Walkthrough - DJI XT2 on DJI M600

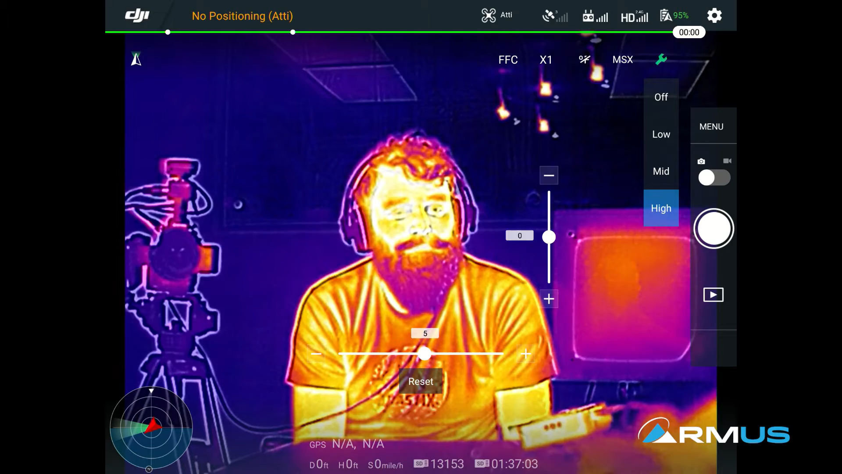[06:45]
And if I turn the MSX off, I cannot see his shirt.
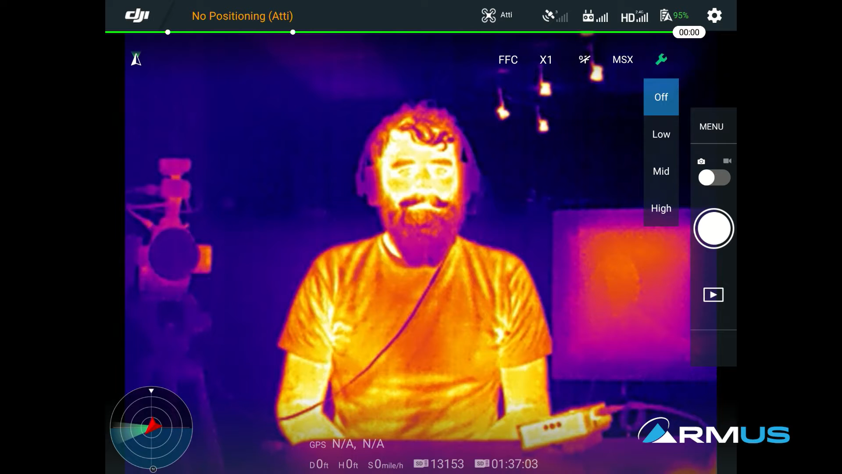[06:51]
And that's that blending of RGB, as well as thermal together. Some of the other things that we have here is again, we can choose as we come out,
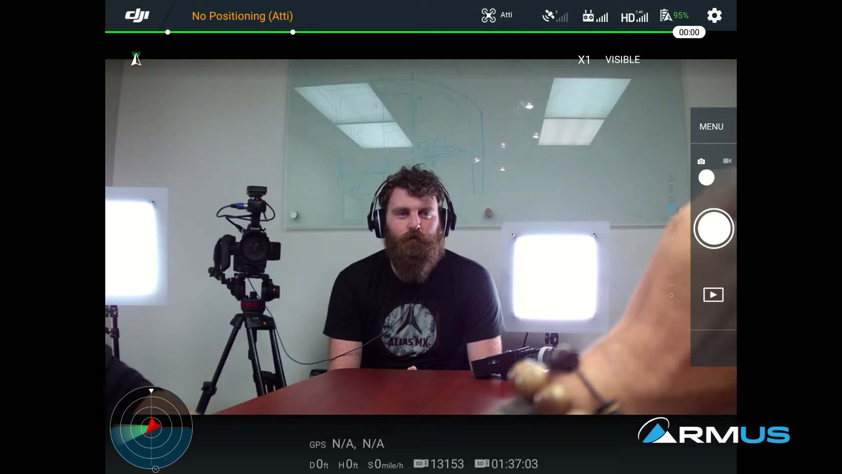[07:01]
there's our visible camera portion, and then we also have an optical zoom there. We can see that works up to times eight, digital, digital, digital. And then we go into a picture in picture kind of thing. In order to get the picture in picture, we also have an alignment there that we can, we can set up so we can move the alignment,
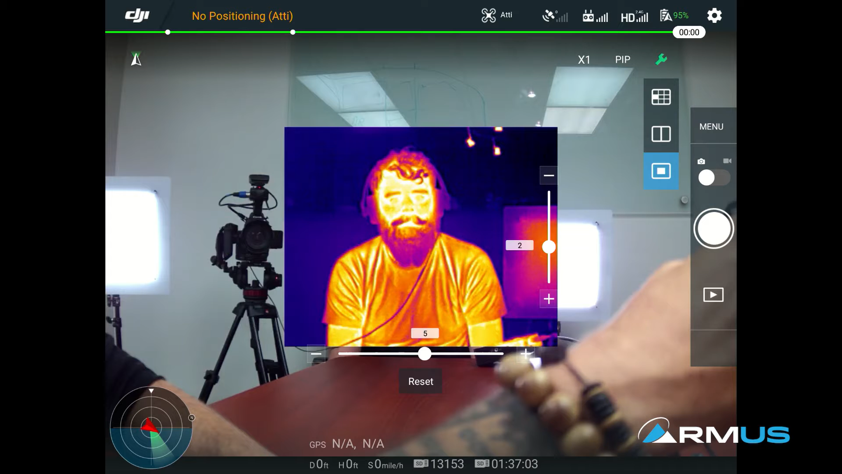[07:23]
if it doesn't quite line up with his arms or whatever, I can move the picture around to get the best parallax of those two images together. And I can set that number or those those
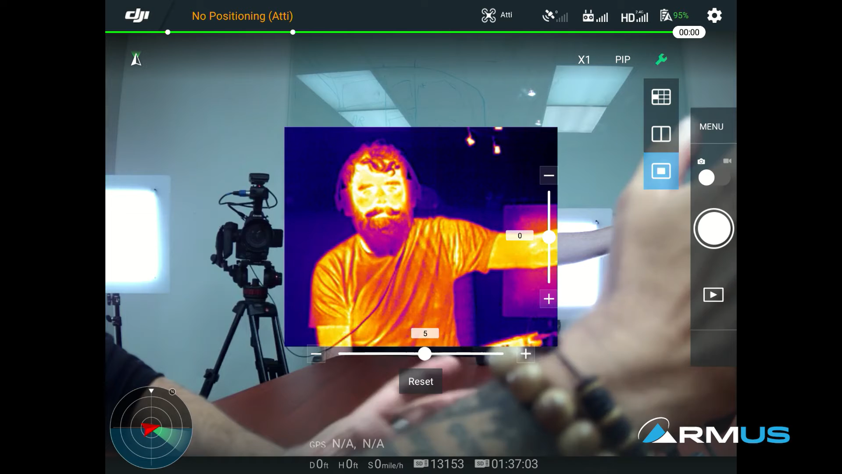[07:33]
relative numbers there to align the picture the best I can, depending on distance. And then I can choose where I want the actual whether I want to do picture in picture on the left. And the left is set up right now, we'll go into a little bit more settings here, or I can do half and half. Or I can do again, middle of the thermal picture. When I go into the menu settings here, I have a lot of things I can choose what I can do with the camera. First one with the camera on the on the left side here is the photo mode.
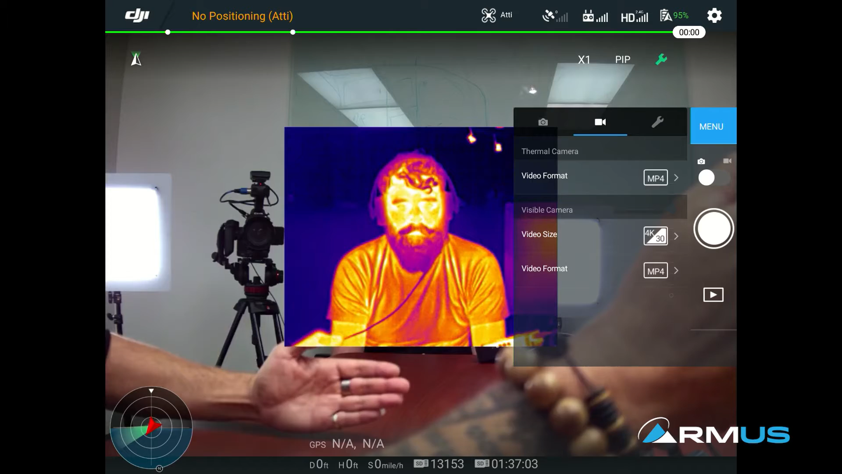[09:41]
if you know how to read sequential files as individual radiometric images. It's basically a series of images. That's correct. Series of images all put together that you can then separate if you wanted to look at an individual file. On the video portion as well, that's again different file types we can choose.
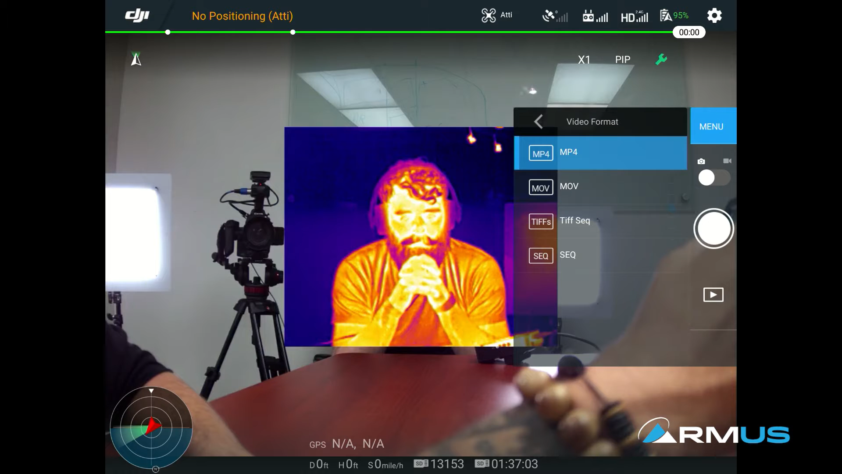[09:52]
Most of the time I'm using MOV or MP4, but that's what I'm using. Then on the visible side, we can see the selections here. We can use 4k or 1080 at 30 frames per second. And we have the video format as well. What does the RGB video format? Do we want it in MOV or MP4? On the settings side, the video caption on and off, that's actually a SLQ file that is created when you do your video.
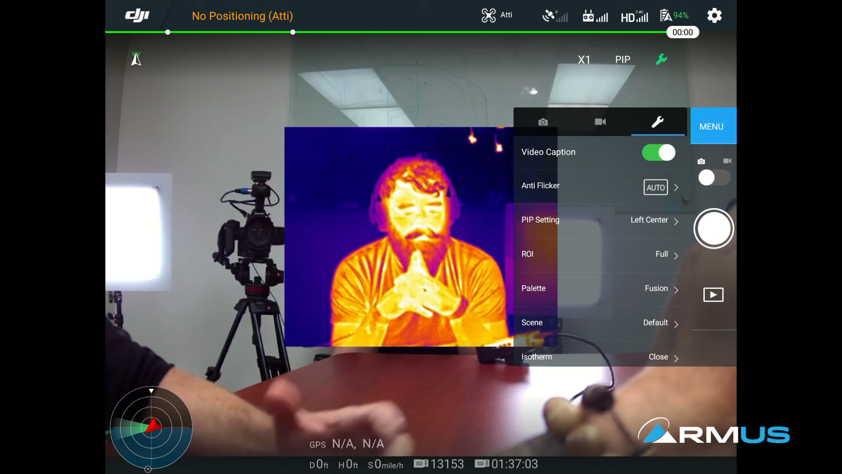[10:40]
This is how to turn that on and off. Anti-flicker, same thing, that's exactly what that is to try to keep the props from doing any kind of flickering coming through the actual recording. And that's the other interesting part is that is the PIP setting. So you can define where the PIP is going to be right top, center, bottom.
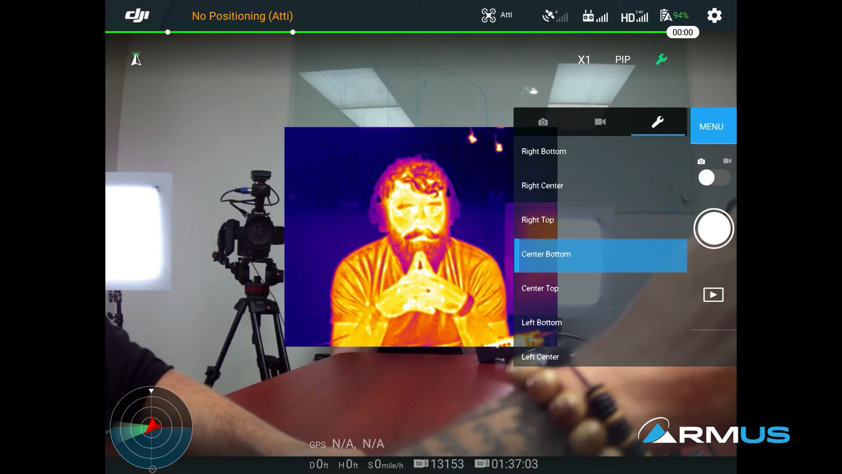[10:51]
But then when we come back out and we choose basically where that is, we can see this is just changed and I can select again these three. So it depends on the three I want to do.
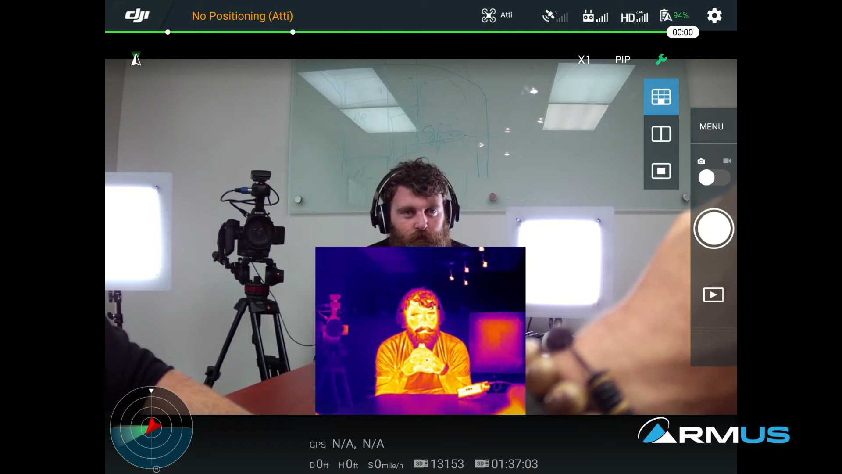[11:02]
But right now it's indicating that if I select on that, it's at the bottom center.
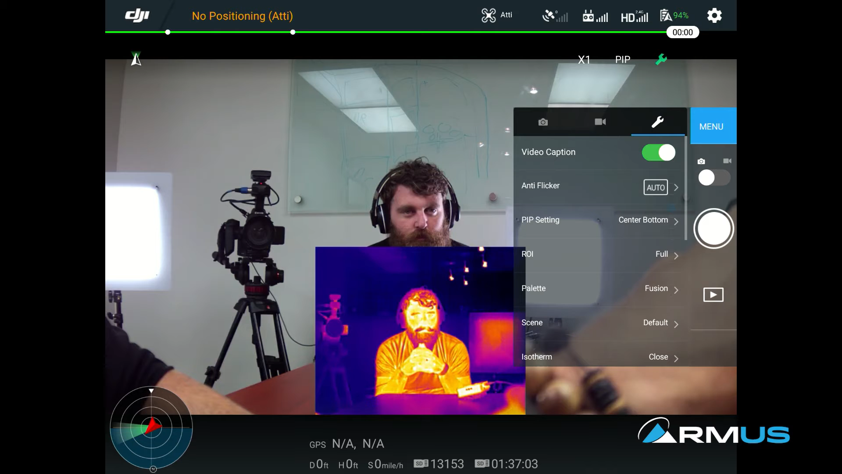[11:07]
I can then change that real quick to PIP center to the right top. It changes it and then depending on which one of these do I do, that's where the setting is. So in order to change where you want the picture in picture, that is where that does that. So I'll put it on the left top there.
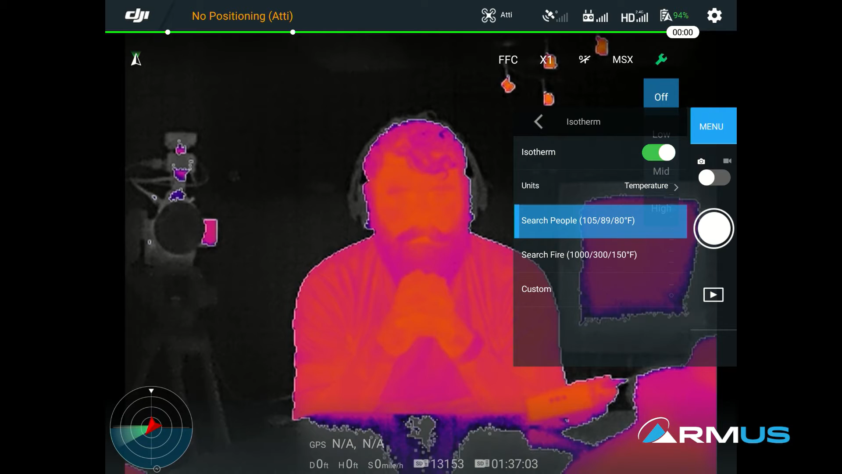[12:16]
So we can see how much highlighted Jace is right now because it's set for a temperature range of a high end of 105, a low end of 80. So his temperature range, it's showing really highlighted a contrast in color. Even my hand is very high contrast.
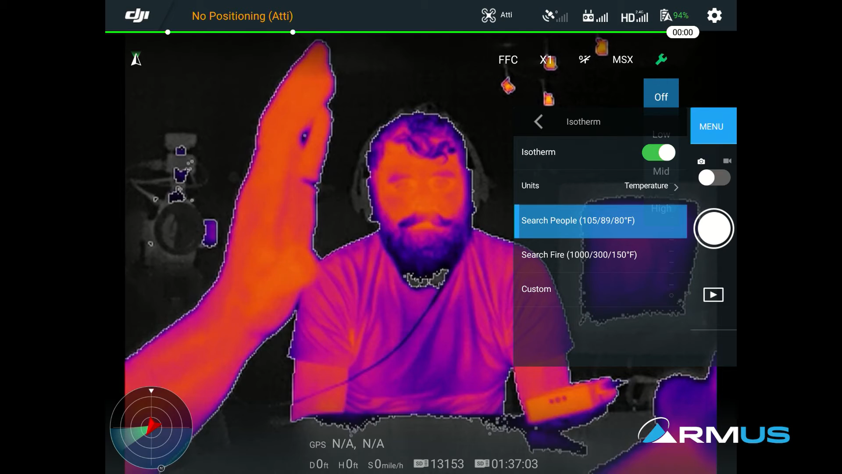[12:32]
But we turn the isotherm off, we're right back to a normal color palette that we that we typically use.
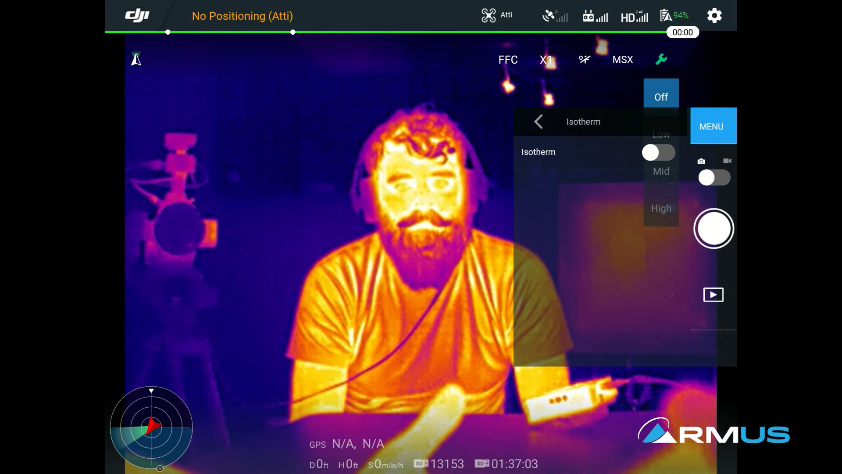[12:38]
Ninety percent of the time, people have the isotherm turned on and then when they change the color palettes,
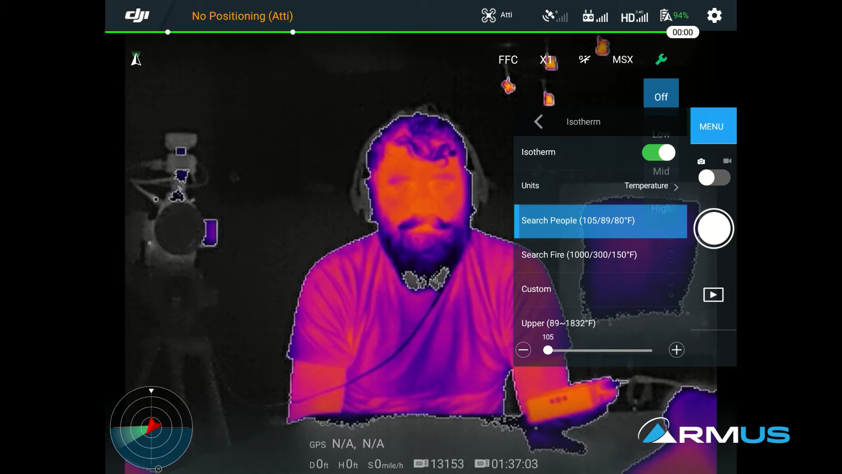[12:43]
and we'll just do that just so I can demonstrate how that looks.
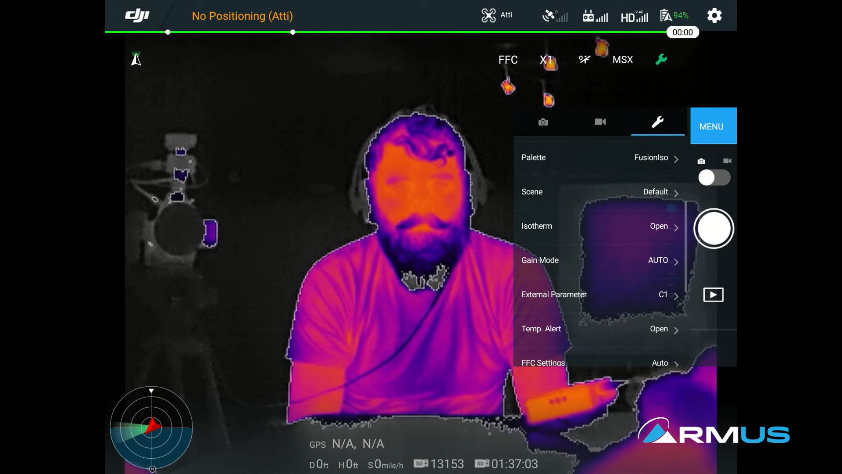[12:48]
When I change the color palette, so right now we're on fusion, I'm going to do black hot,